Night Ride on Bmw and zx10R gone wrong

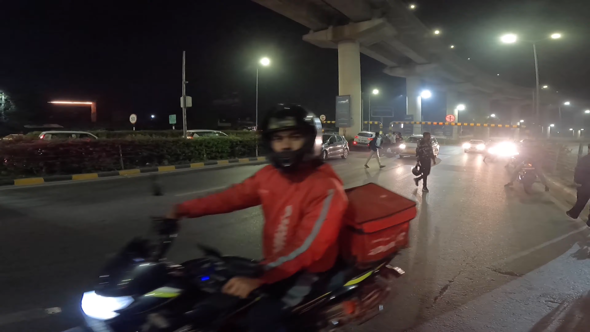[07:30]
भाई लेफ्ट में कहाँ चढ़ा दी, इस गाड़ी का मुंह वैसे कैसे हो सकते,
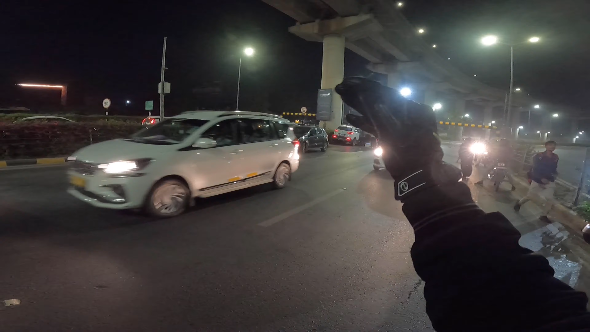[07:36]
तो वन वे ही है, इधर से आ रहे थे तो इधर कैसे चढ़ा दी,
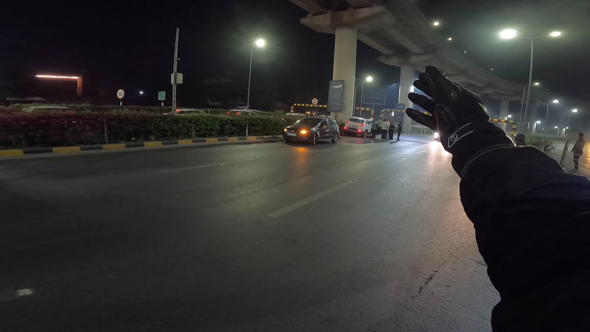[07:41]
या ये उधर से इधर आई है, नहीं वायर लगी हुई है, अच्छा ये, ओहो नाउ आई गेट इट,
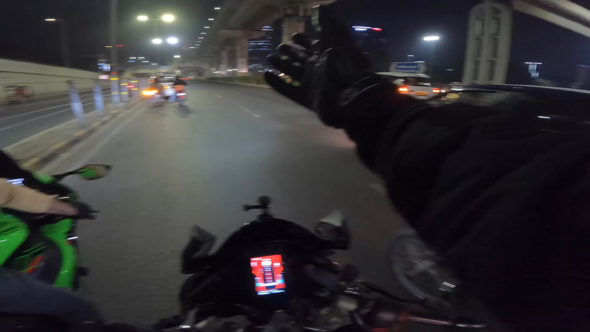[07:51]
इस हाईवे पे रॉन्ग जा रहे थे भाई, ये क्रेजी, इसी में घुस गया। चलो भाई चलो, व्हीली मार दूं एक
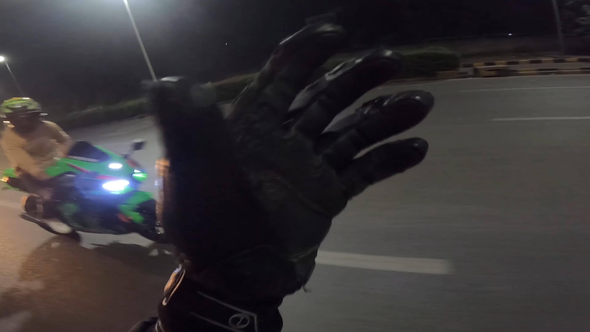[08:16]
प्रॉपरली भाई, ड्रिंक एंड ड्राइव के सीन देख लो, आसपास ही देख लो, यहां से बाइकर भी सेफ नहीं है भाई सच में। ये राइट हैंड ब्रो, ओके ओके ब्रदर,
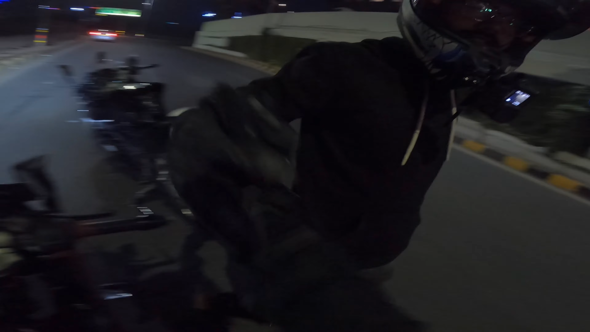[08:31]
सी यू, मतलब देख लो क्या हो रहा है, ये गाड़ी छोड़ के क्या हुआ बंदा यार,
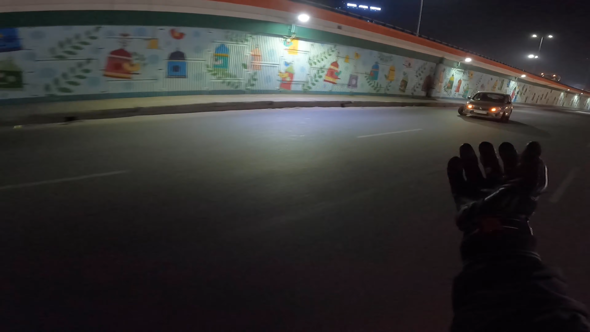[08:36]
अच्छा टायर उसका निकला भाई, एक और एक्सीडेंट, क्या हो रहा है भाई, ये क्या हो रहा है भाई, दुनिया को
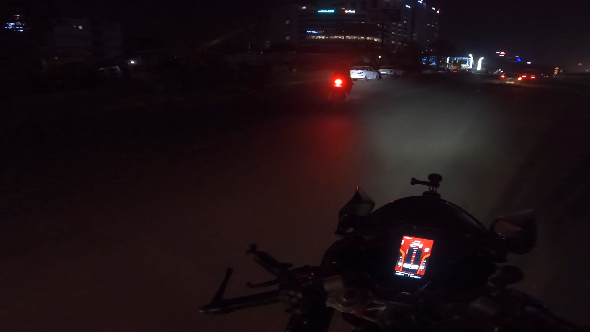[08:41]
बिल्कुल भी सेफ नहीं है भाई, तू और घुस जा हमारे अंदर,